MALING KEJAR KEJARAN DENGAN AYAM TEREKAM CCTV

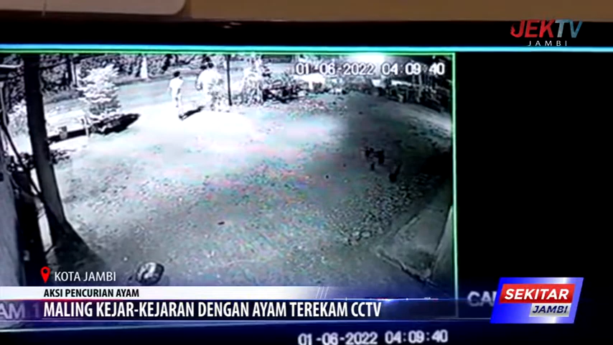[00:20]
Beginilah aksi sekelompok remaja yang terekam kamera CCTV saat akan mencuri ayam milik warji, warga RT 13 Kelurahan Pematang Sulur, Kejamatan Telanepura. Tampak empat pelaku yang turun dari motor beraksi saat waktu
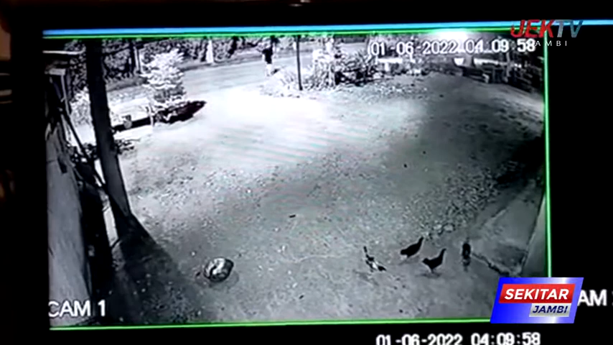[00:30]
subuh yang kemudian mengepung beberapa ekor ayam kampung milik warji. Pelaku tampak berupaya keras untuk menangkap ayam tersebut yang telah berlarian karena aksi pelaku. Meski telah mengepung namun aksi pelaku berujung sia-sia,
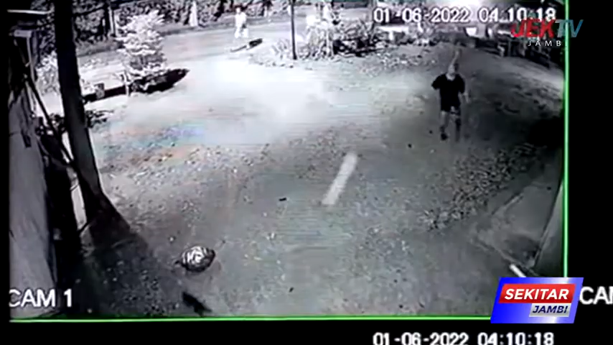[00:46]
terlebih lagi membuat warga yang akan pergi salat subuh merasa curiga sehingga akhirnya pelaku menyerah dan meninggalkan lokasi.